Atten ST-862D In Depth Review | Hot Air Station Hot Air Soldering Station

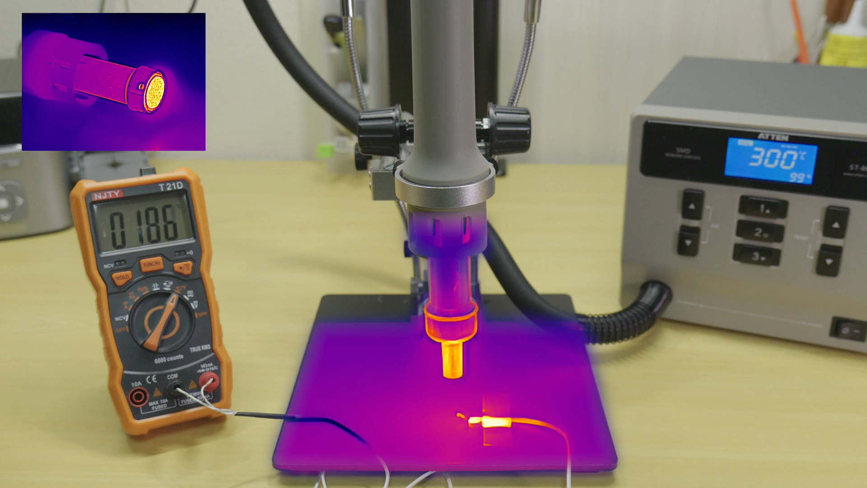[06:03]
as air speed, nozzle diameter and measurement distance can all affect the recorded output temperature. This is just being done to help demonstrate the heater ramp times.
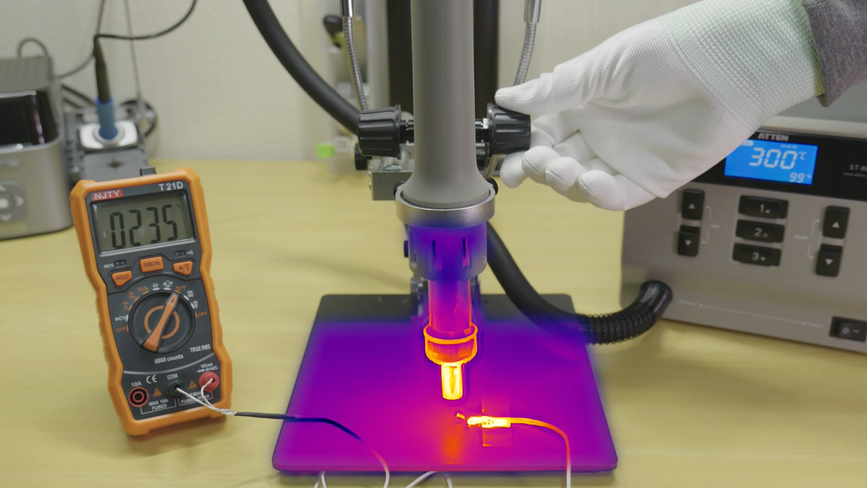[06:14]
Having said that, like all good hot air stations, the 862D has a calibration offset function in its software, if you should need to adjust your unit later on.
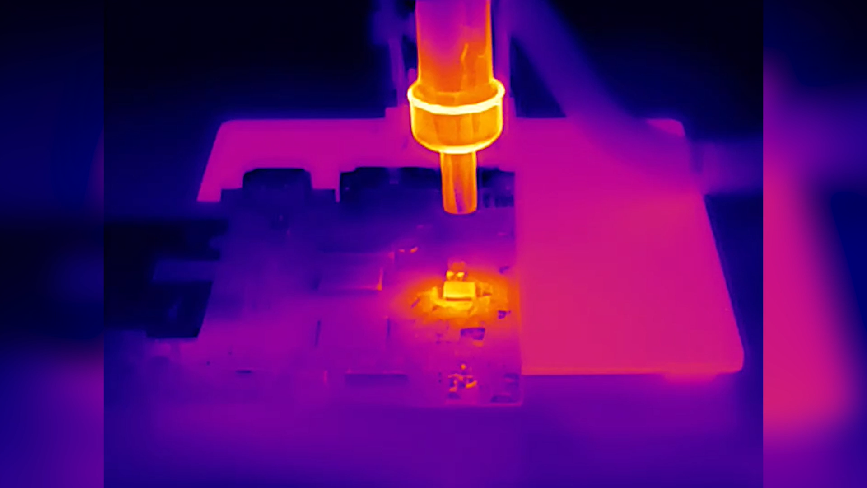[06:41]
The ramp times are very good, the heater output and blower are nice and uniform, I just wish the blower fan wasn't so loud and annoying.